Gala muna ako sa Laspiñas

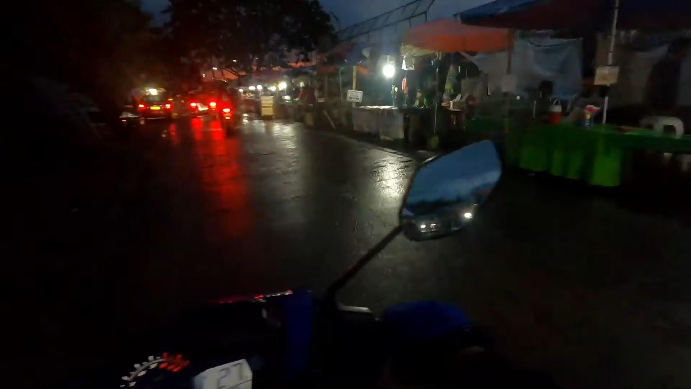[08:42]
Ayun na, may daming mga nagtitinda dito ng tahong. Ayan, tahong.
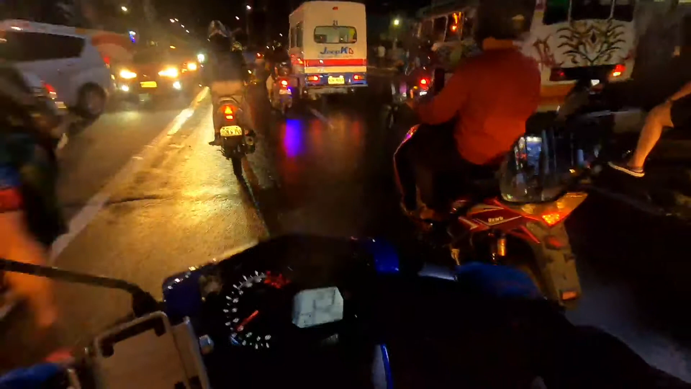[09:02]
Ayun mga kabay. So, madilim na ang panahon.